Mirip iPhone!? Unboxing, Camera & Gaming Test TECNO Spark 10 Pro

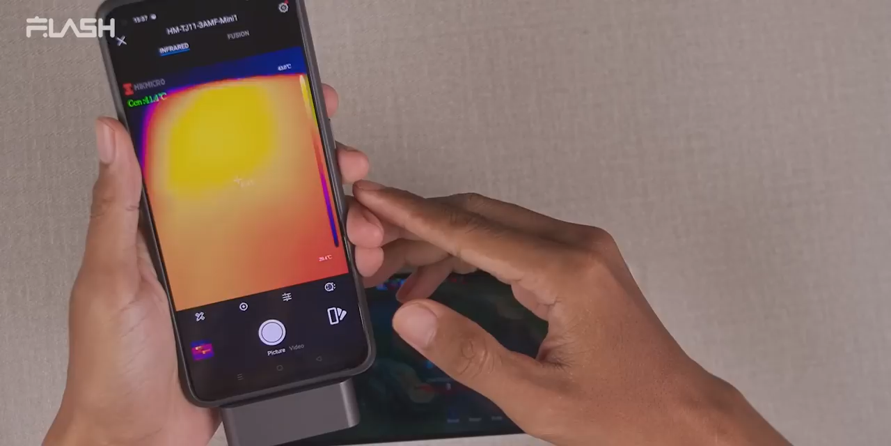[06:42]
Dia sampai ke 41 derajat Yang paling panas Kalau yang paling adem masih di 34 derajat Yang paling atas ini sih yang mulai kerasa panas
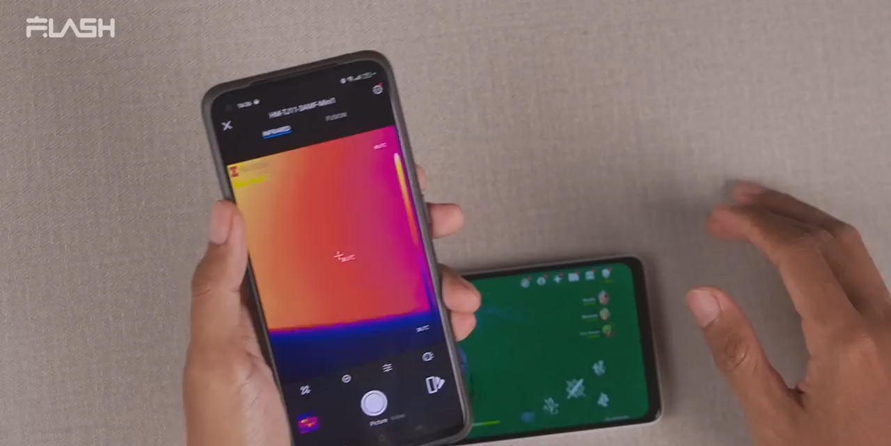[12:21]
Kalau di bawahnya masih 35 derajat Tapi di bagian atas ini Dia tadi sampai 43 derajat Oke jadi untuk game Genshin Impact ini Dimainnya selama 10 menit aja Jelas udah bikin HP ini ngos-ngosan banget ya